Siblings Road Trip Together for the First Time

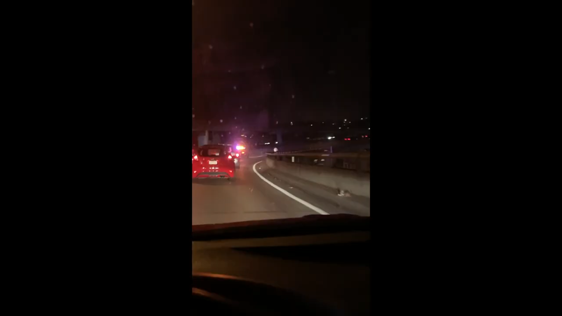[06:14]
I love San Francisco. That's hilarious. That's when he was letting people know, hey, I'm riding this bike, don't be passing us.